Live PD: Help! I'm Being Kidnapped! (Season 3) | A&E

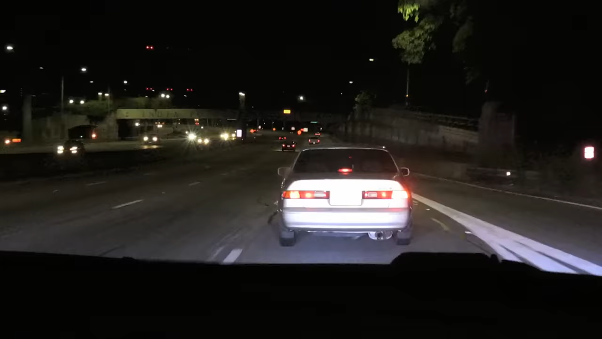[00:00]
We passed this vehicle, and the operator didn't have a seat belt on.
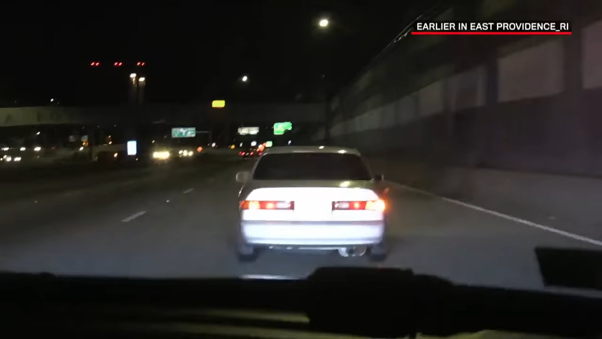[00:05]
It's got tinted windows. I'm going to stop the vehicle.